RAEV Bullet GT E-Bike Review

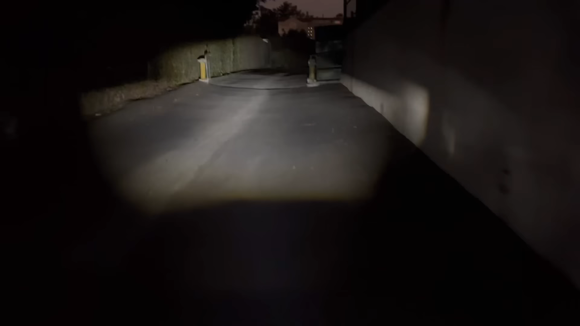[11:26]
the headlight test and then especially dark alley this thing is a absolute flamethrower so it's it's motorcycle